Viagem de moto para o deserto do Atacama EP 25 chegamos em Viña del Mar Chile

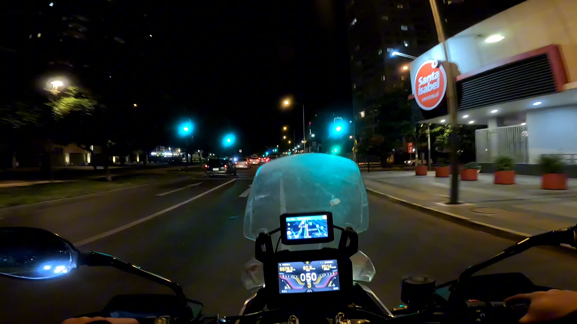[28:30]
Vamos ter que fazer um retorno aqui. Como é que é esse retorno aqui, meu Deus?
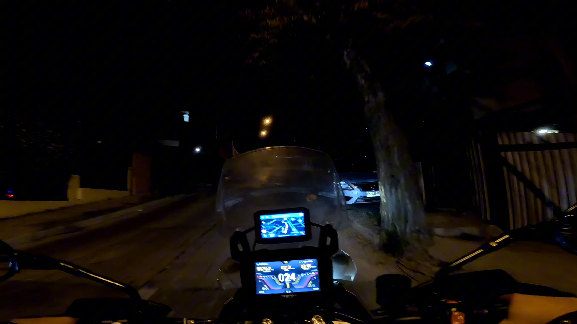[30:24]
Vamos ter que voltar. Ali onde o GPS mandou tem uma contramão. Ah, é.
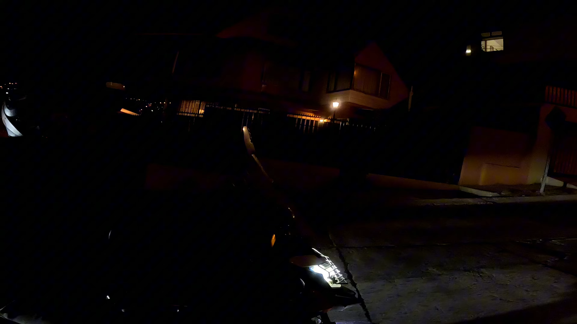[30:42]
Aí pelo menos descendo nós conseguimos parar e perguntar.
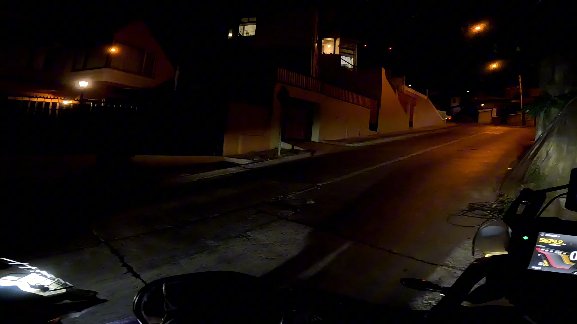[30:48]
Vamos subir e virar na próxima direita.